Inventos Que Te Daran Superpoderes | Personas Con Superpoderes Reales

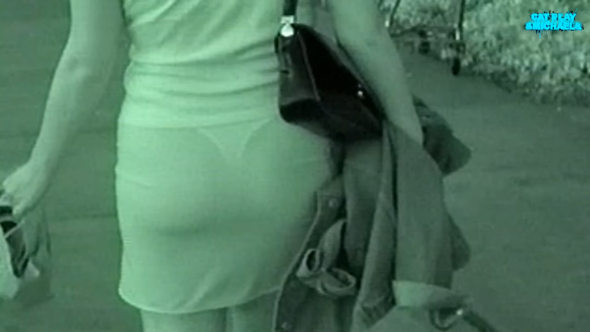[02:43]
las aplicaciones de estas gafas parecen bastante claras acopladas a una cámara de vídeo, permite grabar en condiciones de poca luz, aunque el punto más atractivo y de mayor reclamo es que estas gafas tienen la capacidad para ver a través de la ropa.